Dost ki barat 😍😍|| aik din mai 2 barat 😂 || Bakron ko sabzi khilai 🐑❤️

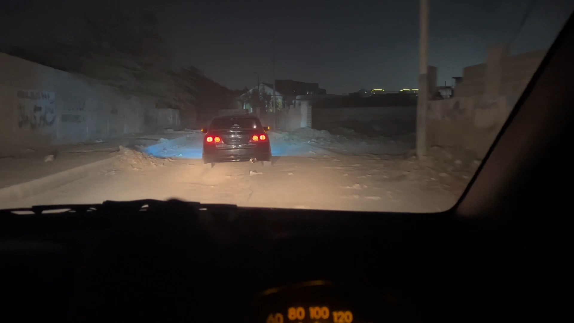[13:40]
माशाल्लाह भाई बड़ी प्यारी गाड़ी बनाई है इसने भी, तो बस अब आसिफ के घर के नीचे जा रहे हैं, जरा शश के हम भी खोल लें अपनी गाड़ी के, सफ़र करो, अब आएगी बारात वाली फील,